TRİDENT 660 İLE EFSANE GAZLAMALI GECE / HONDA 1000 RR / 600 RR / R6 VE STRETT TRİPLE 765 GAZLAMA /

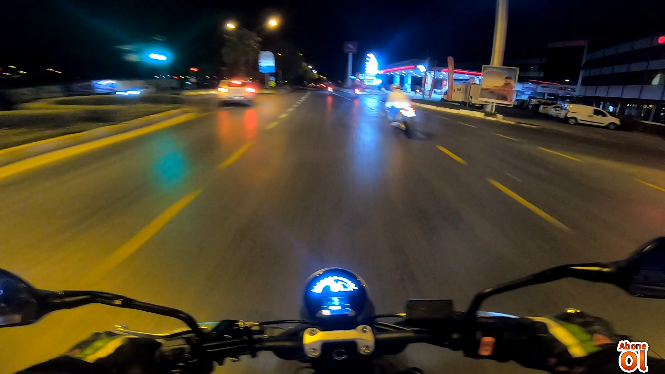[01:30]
Adam tekere vurdu gidiyor. Bu da Street Triple RS'imiz ve Mehmet'imiz. Evet Emin abim. Babacım ne teker yapıyorsun sen öyle ya?
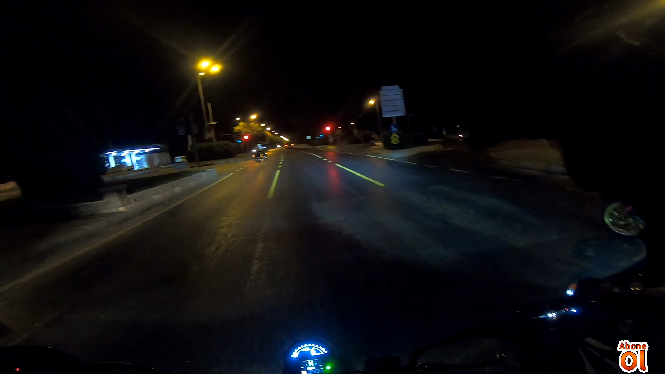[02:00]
Dur ben ileri gideyim de yanımdan tekerde geç. Tamam yandan. Tamam ben gidiyorum, sen arkadan gel.